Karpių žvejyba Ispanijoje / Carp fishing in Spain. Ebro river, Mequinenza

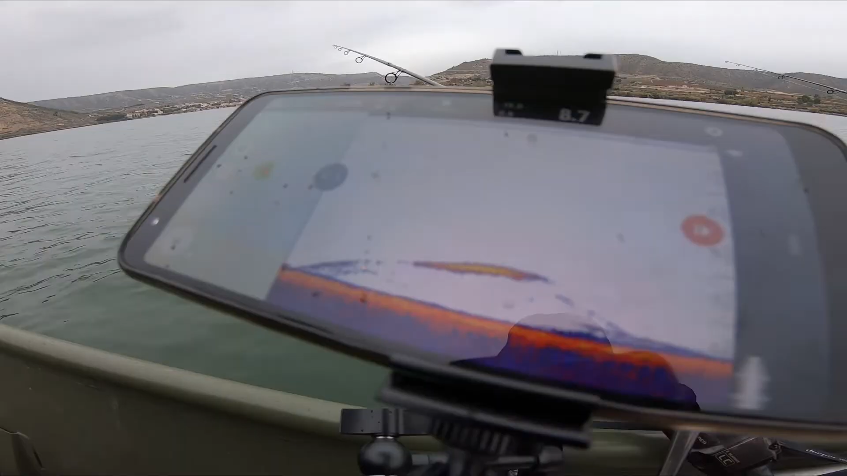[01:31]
This is a catfish, probably. Or a carp. Who knows? It's a catfish. It's a catfish? Yeah. Okay. It's long. Catfish, we are waiting. Catfish around the boat.